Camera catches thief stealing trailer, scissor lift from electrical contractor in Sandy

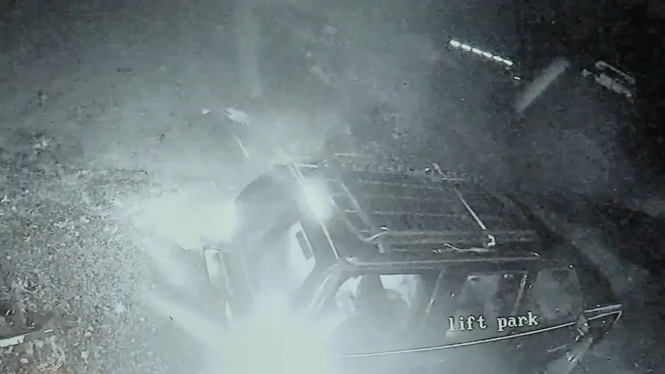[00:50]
surveillance footage shows what appears to be a man backing up an SUV and then taking a good look at what's there. I feel like he was familiar with this property,
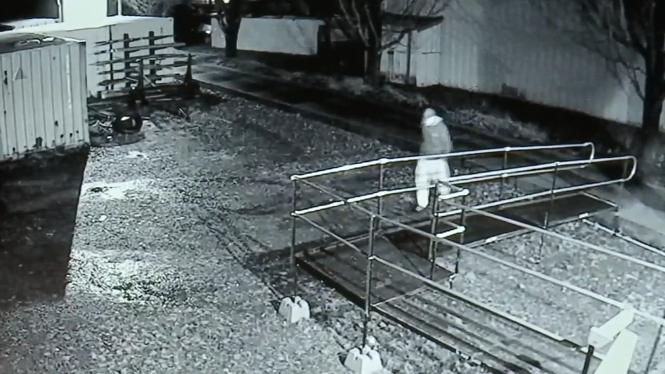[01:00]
just watching him, how he walks around through here like he's been here before. Then eventually hooking up the trailer with a scissor lift in it and taking off just before 5 a.m.